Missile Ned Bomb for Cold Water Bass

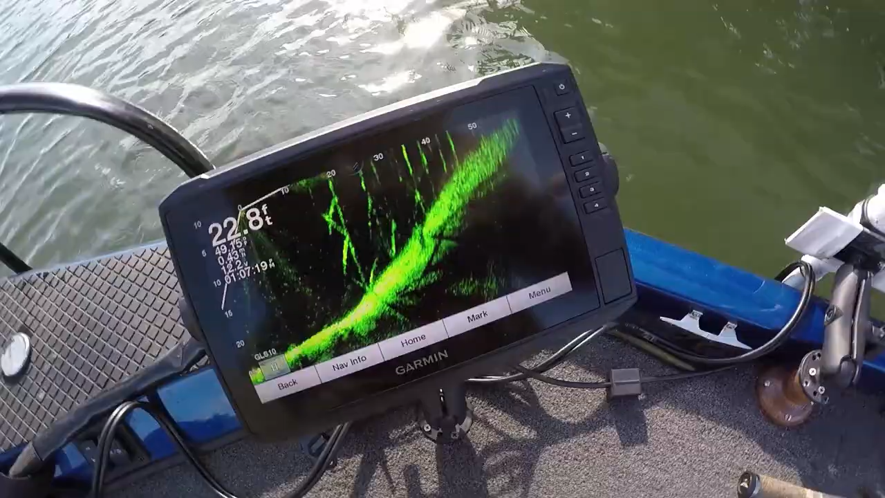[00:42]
On screen: depth 22.8 ft
bars on front of that dock see them all them lines
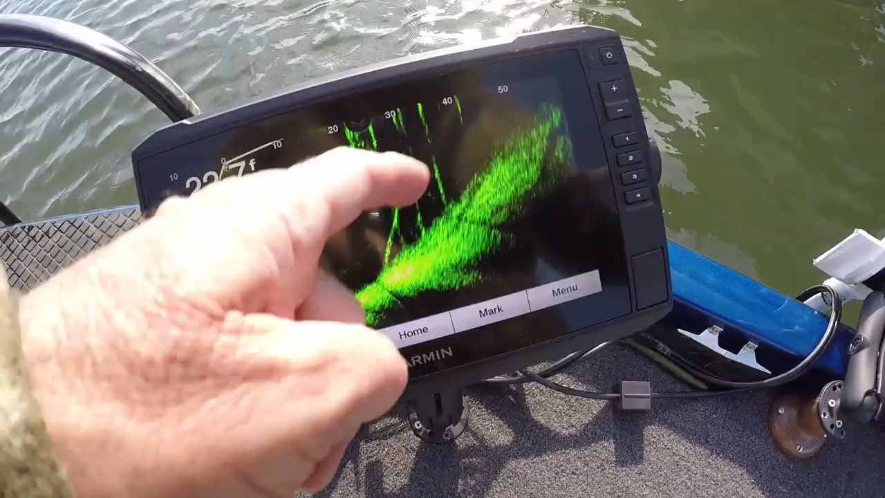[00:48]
going left and right across bars that's what you got to watch on some of these docks
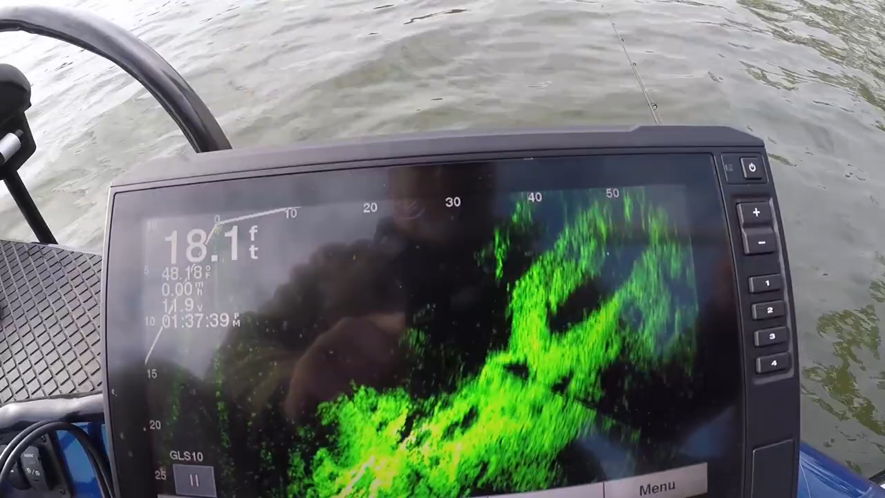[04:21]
On screen: depth 18.1 ft
okay guys this is the bluff that's what it looks like under the water you can see the rocks coming out it's all rock and that's what i was doing when i was throwing over there and it's popping down that bluff
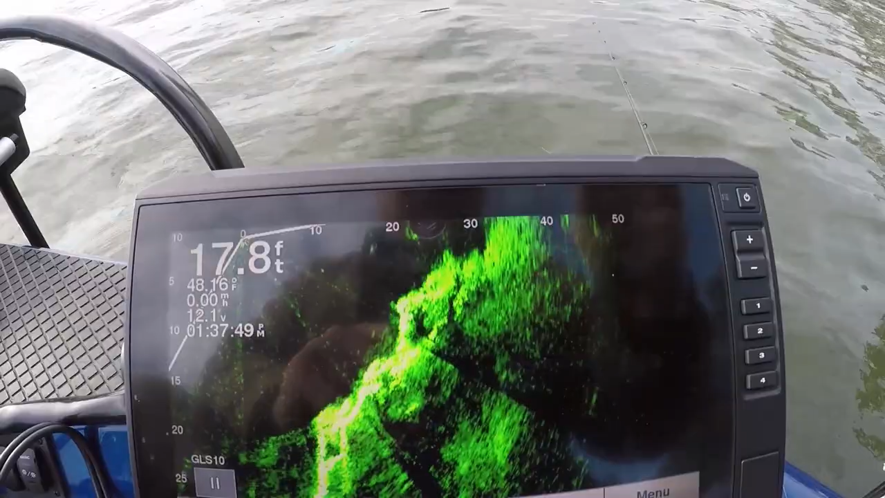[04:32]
On screen: depth 17.8 ft
now i didn't see that fish i've just might be a fish right there see
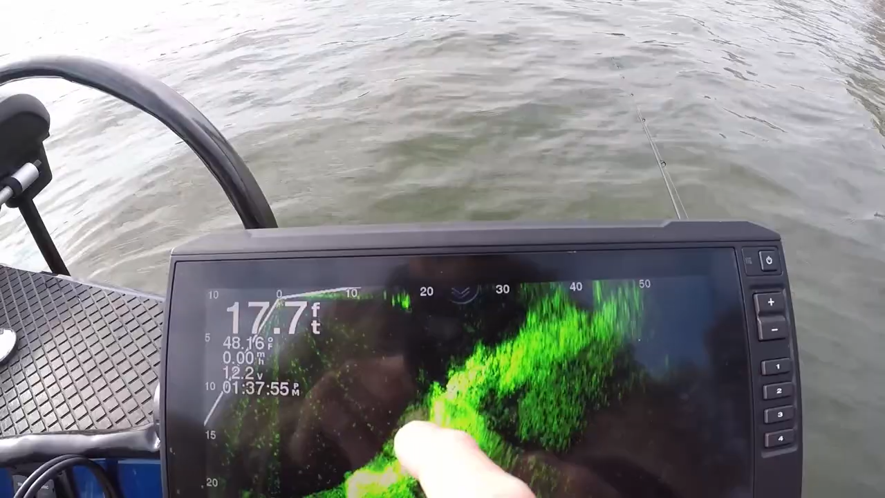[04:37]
On screen: depth 17.7 ft
how that rock's making the l shape it looks a fish sitting right there doesn't it i just
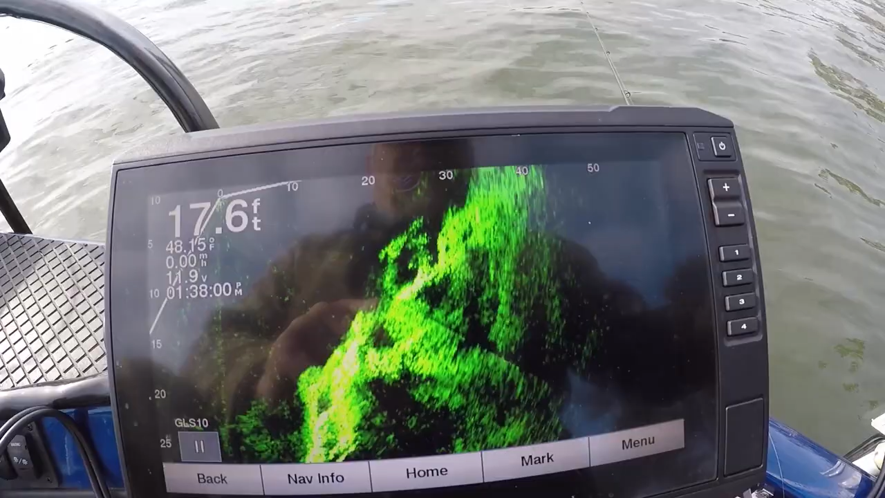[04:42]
On screen: depth 17.6 ft
had fish just blank many a times this is on the creek i live on so i just i have fished it many times and it's a good spot to pitch now i'm going to show you what it looks like
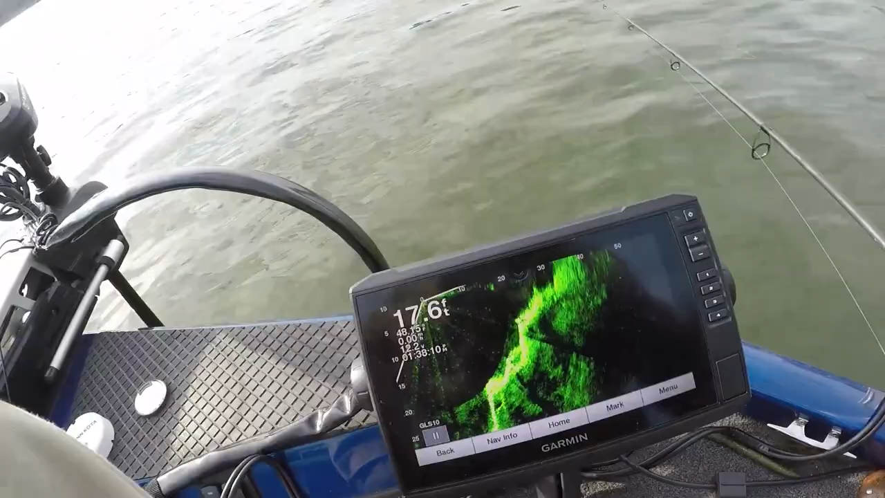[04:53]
out of the water bam it's big rocks in it now see where them black spots are there's crevices in the
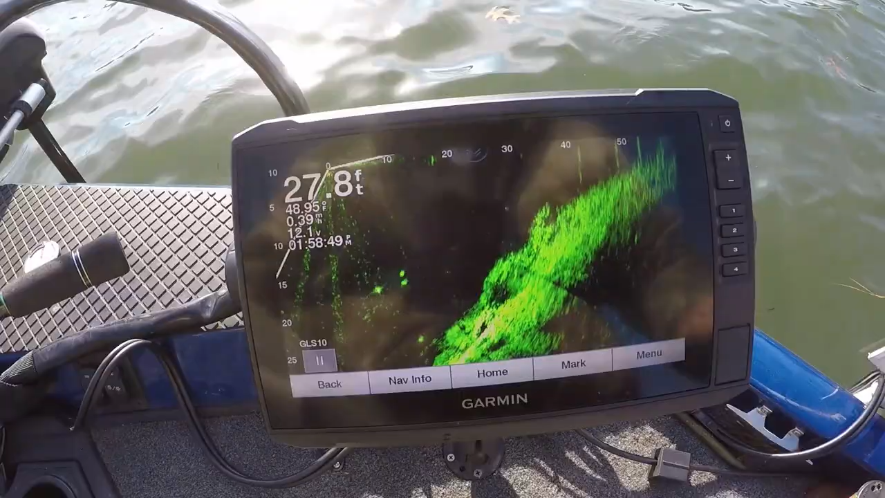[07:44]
On screen: depth 27.8 ft
look at there see them in there there they are all right let's see if we can find them looking where the scopes pointing they're in this corner where that one just kind
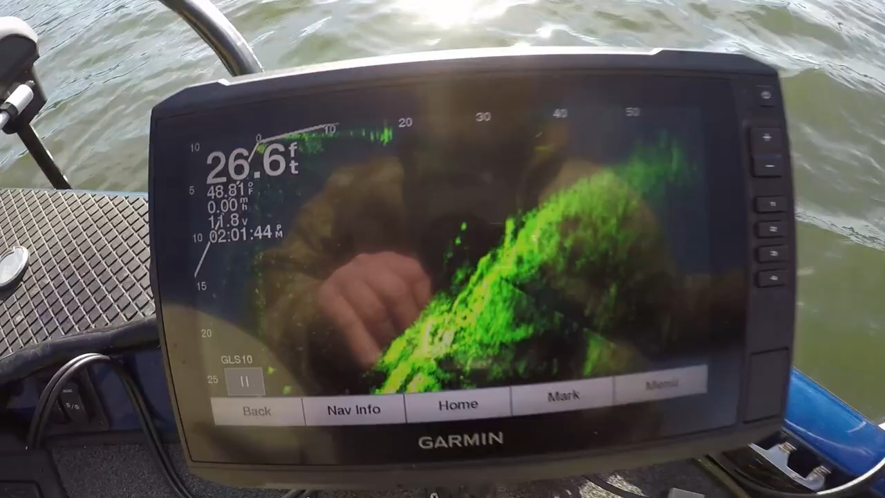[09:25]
On screen: depth 26.6 ft
i'll tell you he'll stop and fish this dock this dock's got a brush pile underneath of it but there's no crappy on it's a couple there i
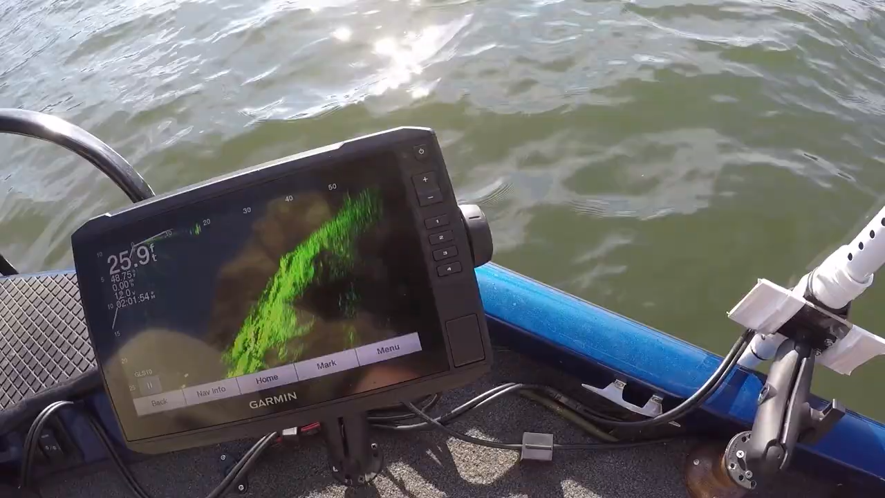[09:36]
On screen: depth 25.9 ft
sent a a couple there it wasn't enough for me fool with see fish right here they're right at the bottom that drop okay